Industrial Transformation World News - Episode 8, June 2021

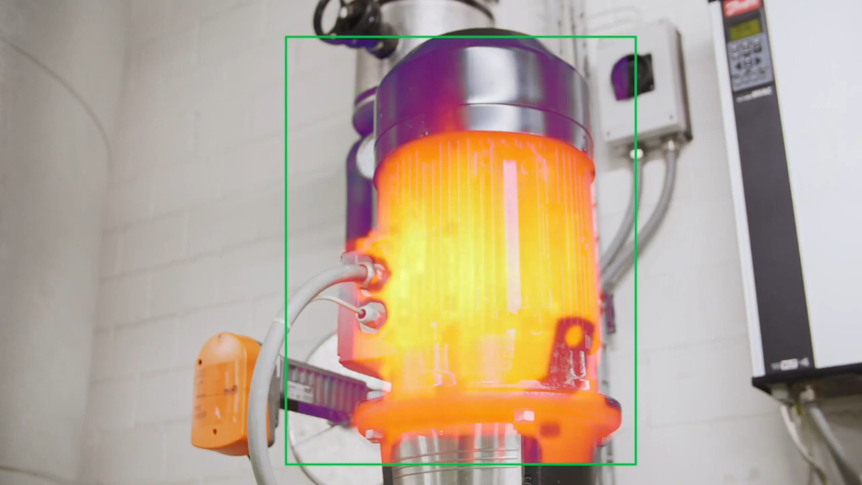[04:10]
and its inspection analytics software provide a scalable solution to automate
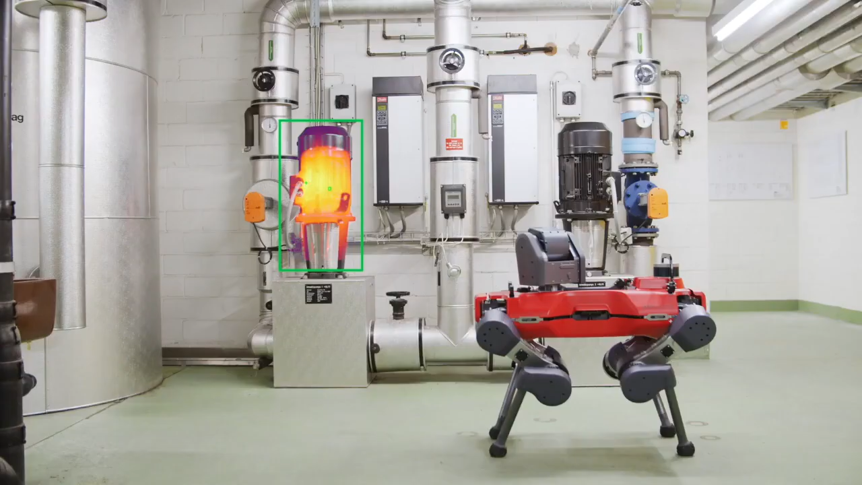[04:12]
routine condition monitoring of equipment and infrastructure.